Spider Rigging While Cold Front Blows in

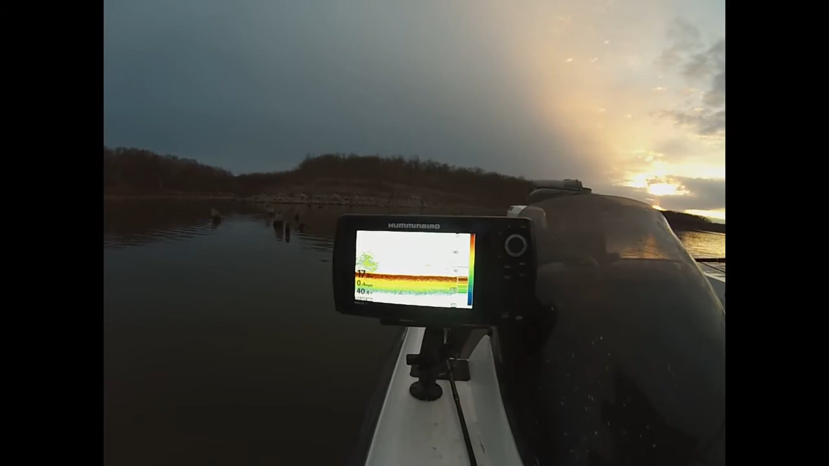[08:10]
all these freaking shad i mean how's a crappie supposed to find your lure when you're freaking fishing in a mess of 7,000 shad